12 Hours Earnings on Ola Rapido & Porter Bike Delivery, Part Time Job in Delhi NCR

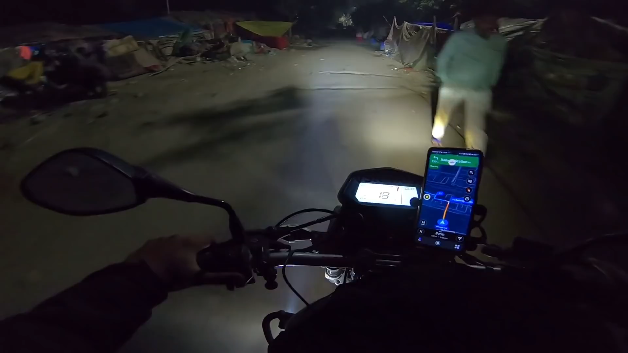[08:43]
ऐसे जगह पे ले जाएगा ना वहाँ पे कोई रहता होगा ना कुछ, बट ये तो कोई बस मलिन बस्ती है।
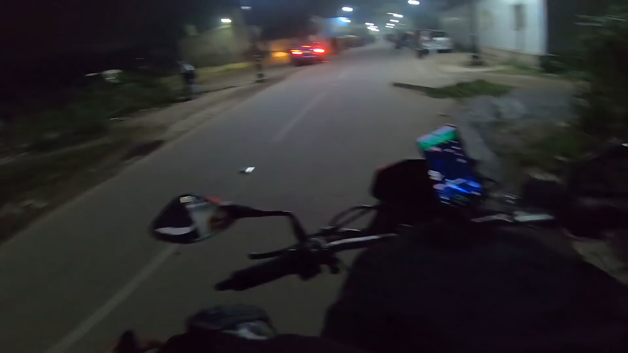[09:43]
14 किलोमीटर 24 मिनट दिखा रहा है दोस्तों।